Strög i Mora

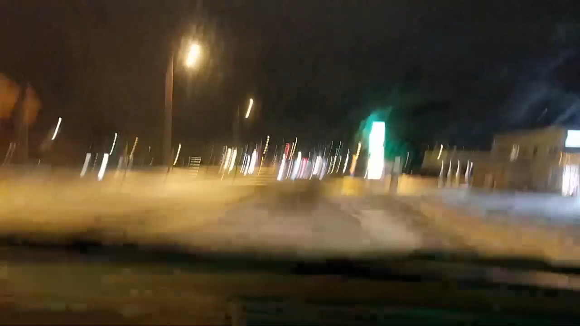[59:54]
Vi är snart där! Team Saftblandare! Det är inga folk, det är inom 10 minuter när vi är där så åker vi igen. Ja. Då ger vi upp. Nu är vi snart vid OK-plattan. Det här är coolast när det är okej. Ja, bara så du vet det. OK. Här. Ja, här. Nej, OK-plattan heter det. OK-plattan? Ja, där alla står och strögar hela tiden. Där? Det är här OK-plattan.